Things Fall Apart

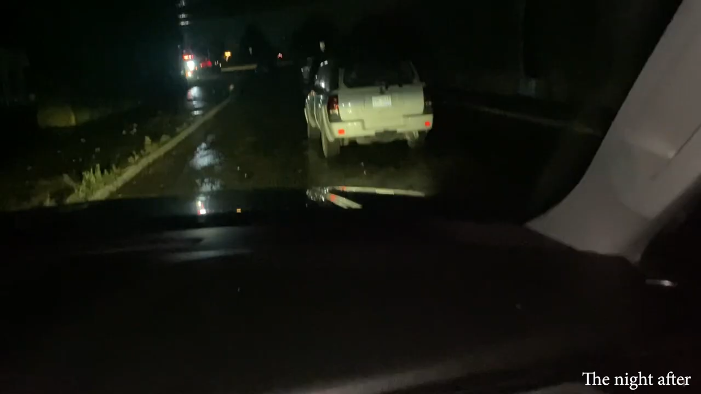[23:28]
Uh, so Detroit flooded, and now we're in the fucking walking dead.
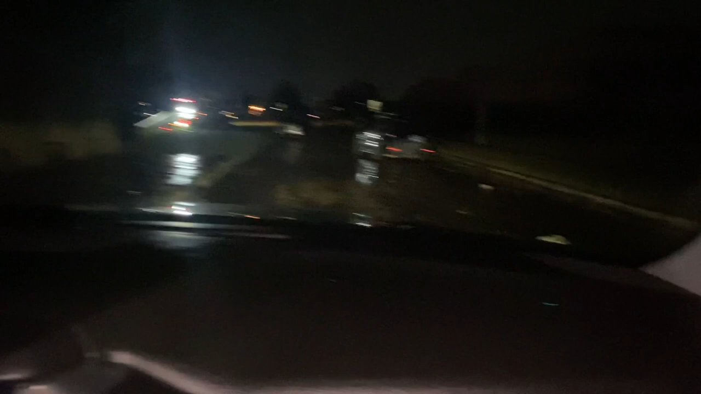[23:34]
It's just cars. Dude, look at that. It's like someone looted the shit. That car is hard, though. It's fucking Cadillac CTSB. Fuck, this is crazy.
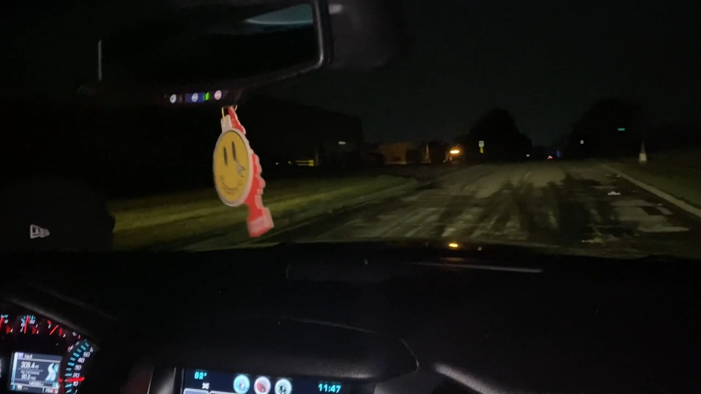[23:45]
This has been the craziest. Look at these searchlights up here. Yeah, I don't know. Well, dinner was good. Yeah. This is fucking wicked, bro. Is that the bath thing? Dog, well, you know we're there. Come here for safety. Yeah, for safety. Welcome to Terminus. Oh, it's just for the club.
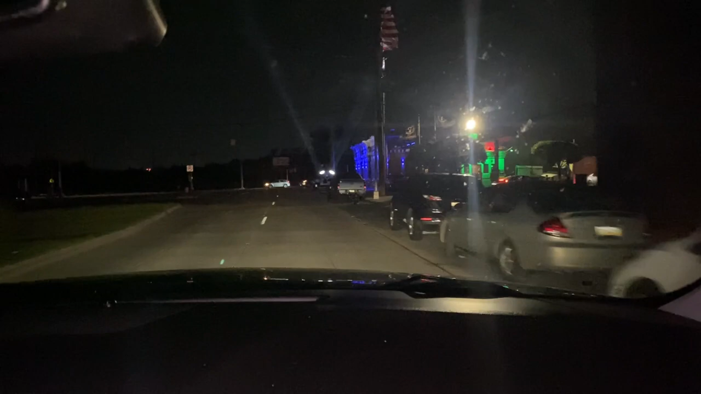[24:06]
They're like, come here. It's just the strip club.
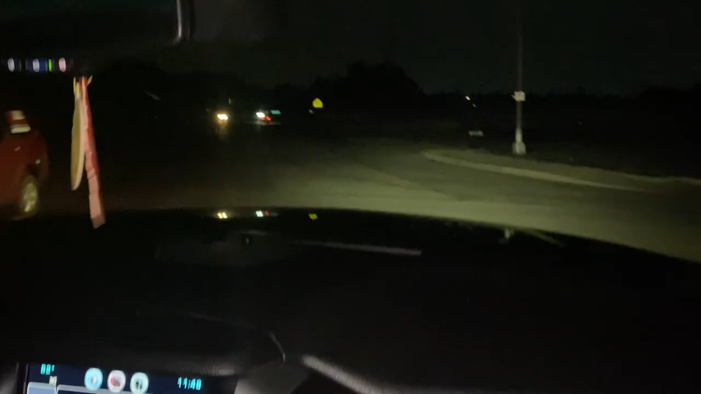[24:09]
Oh, yeah, there's no streetlights. No streetlights.